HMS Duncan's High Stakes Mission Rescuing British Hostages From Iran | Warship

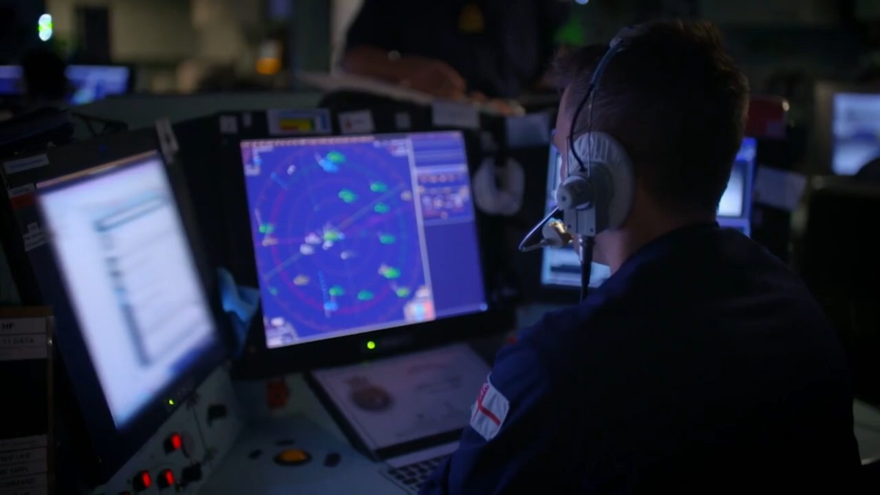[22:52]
We've got some intelligence indicating where different vessels are located.
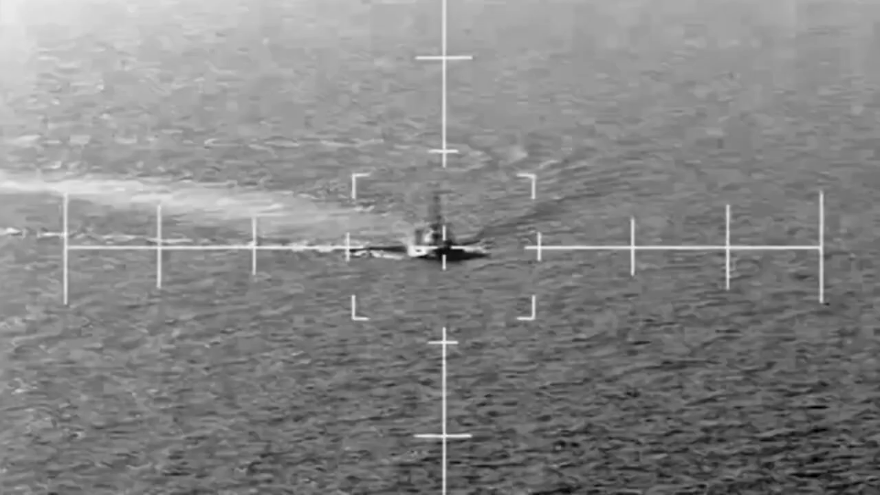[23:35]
The long-range camera has picked up an Iranian warship.
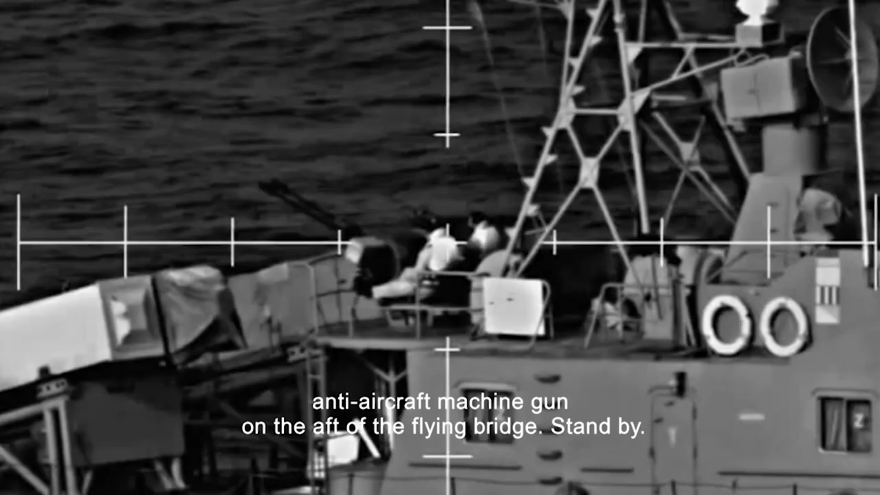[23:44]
anti-aircraft machine gun on the aft of the flying bridge. Stand by. Her guns are manned. Suspect closing.
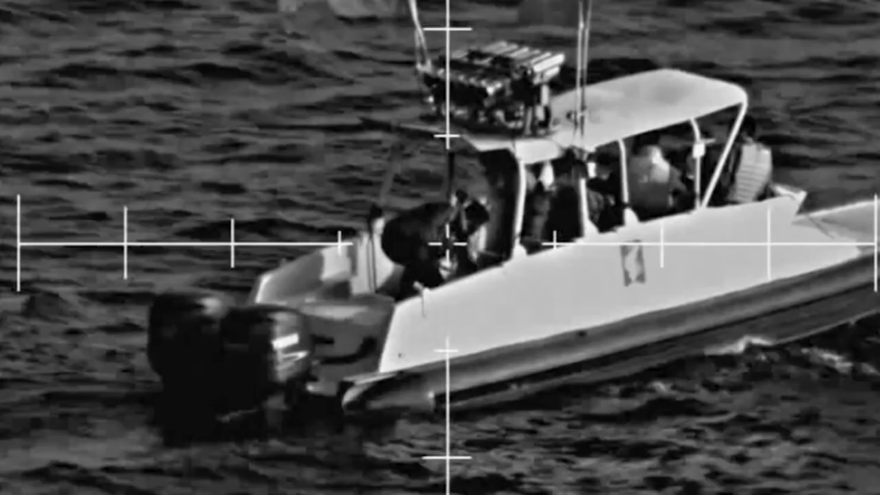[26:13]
There's a big block in the middle. This is British warship Delta 3-7.
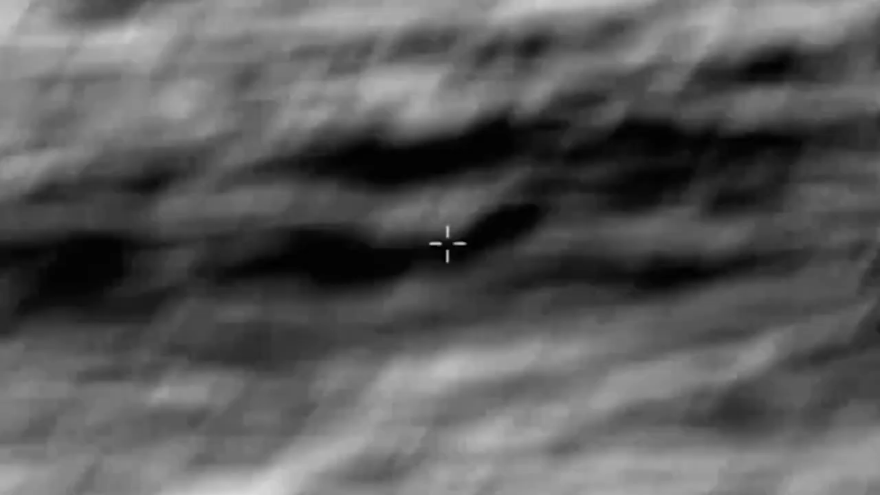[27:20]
The downdraft from her blades has an immediate effect.
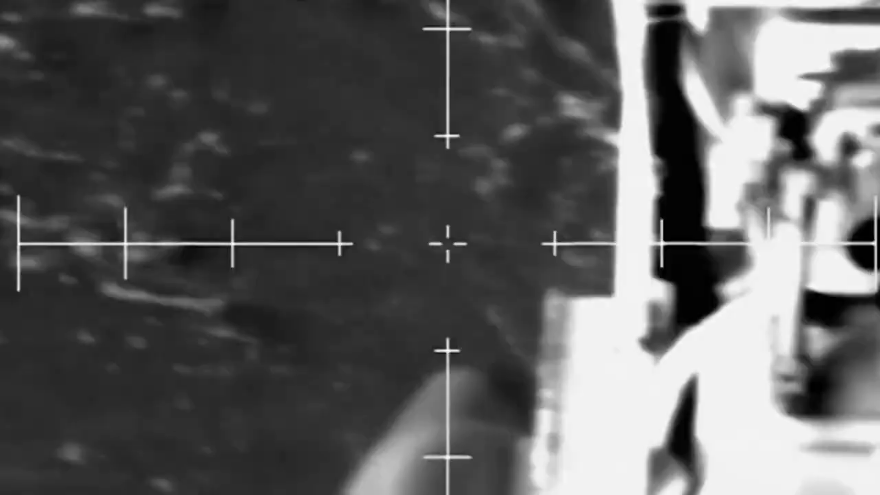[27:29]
Oh yeah, she appears to have turned already.